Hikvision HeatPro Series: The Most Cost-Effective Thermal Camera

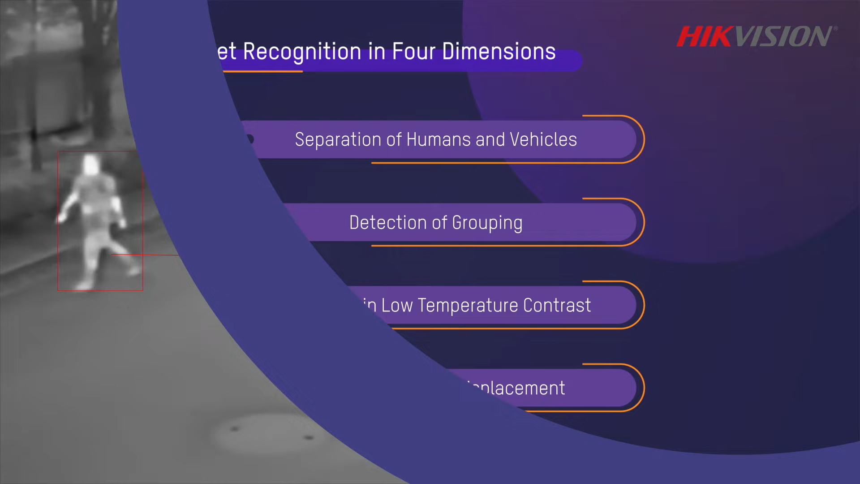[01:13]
when people gather into groups heat pro thermal
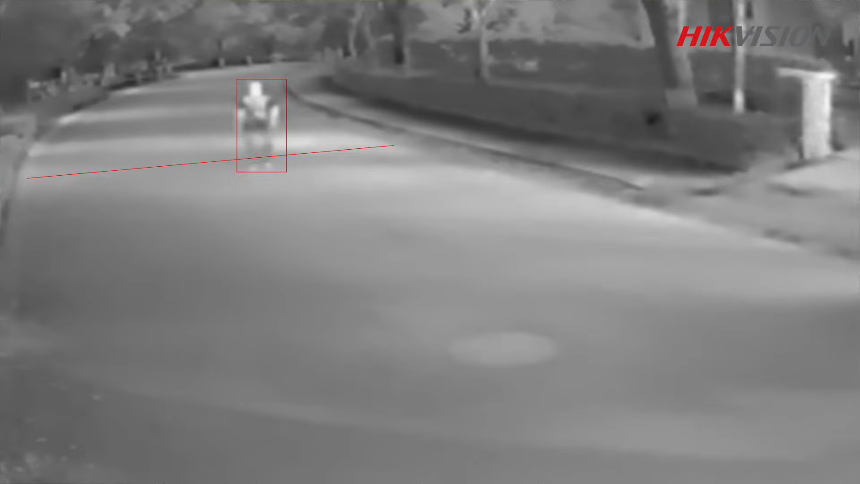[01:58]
have the professional protection of heat pro thermal cameras in place users only need to take three simple steps to configure the VCA